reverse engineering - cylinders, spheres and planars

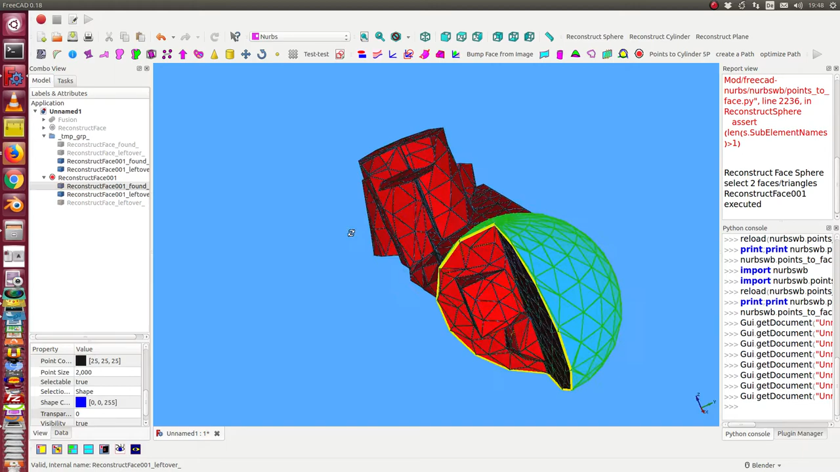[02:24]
And we can do the same for the cylinder.
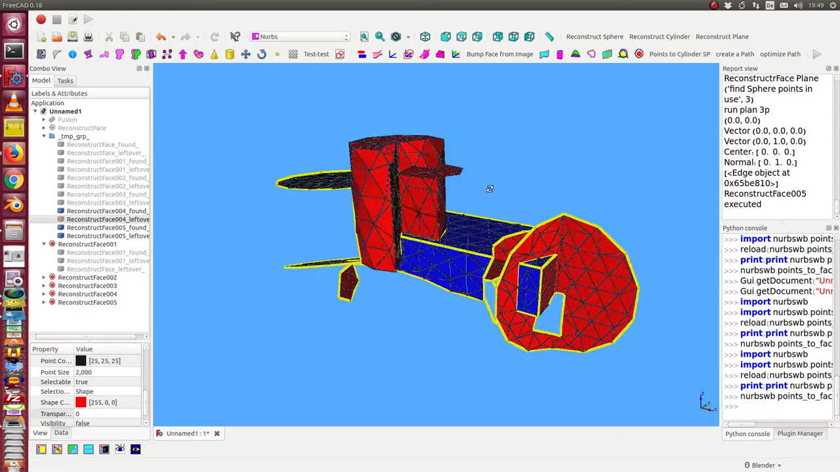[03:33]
by step analyze the complete object.